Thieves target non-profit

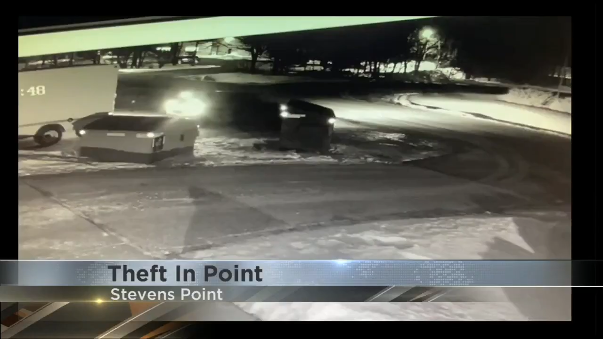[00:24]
Take a look at this surveillance video on your screen. You can see a car pulling into Operation Bootstrap's driveway right in front of the truck. There's a few moments of a person getting out of the car and tampering with the vehicle. Stevens Point police say right now there are no leads and no suspects in custody, but the non-profit is not giving up.